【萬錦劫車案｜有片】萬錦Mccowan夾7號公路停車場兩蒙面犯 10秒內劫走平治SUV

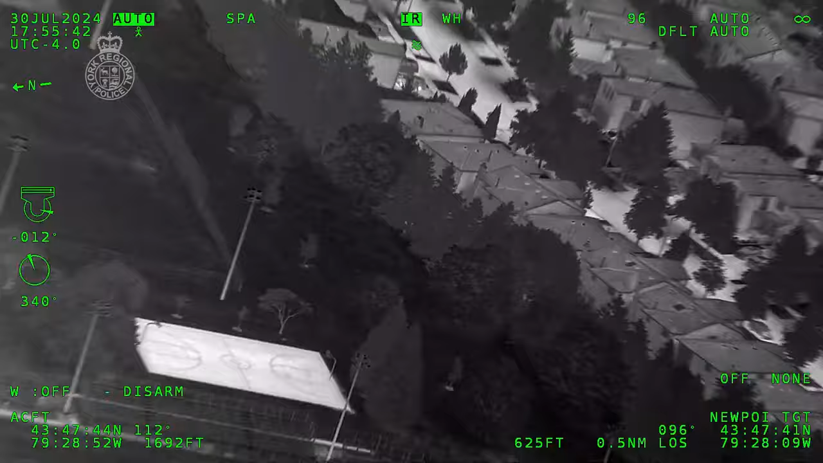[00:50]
I have actually two people kind of hiding in the trees.
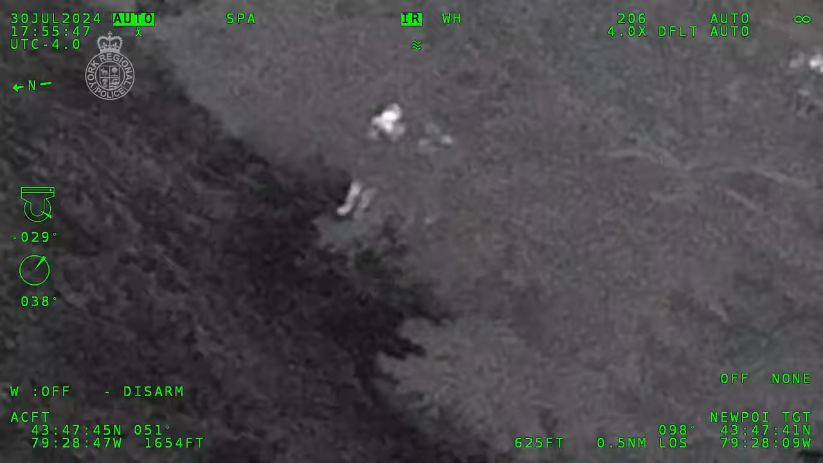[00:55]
I can only see them on thermal. They might be just lovers and unrelated.
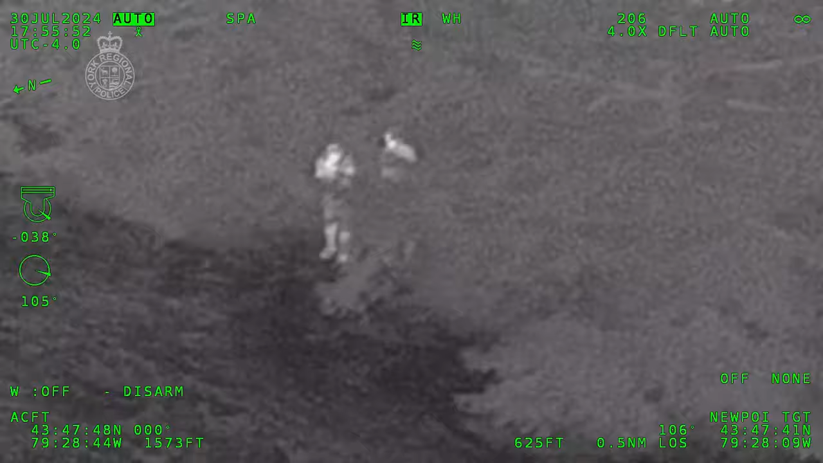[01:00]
But, uh, looks kind of unusual.
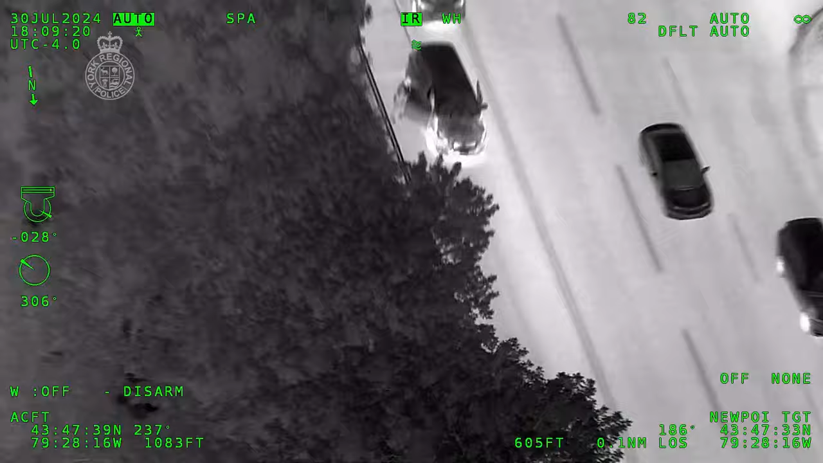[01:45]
Okay Rog, we're getting out with Canine right now on Dufferin. Right, okay. Yeah, I see where you guys are getting out. If somebody holds there, I still have them under the trees of Bodessa and Gala.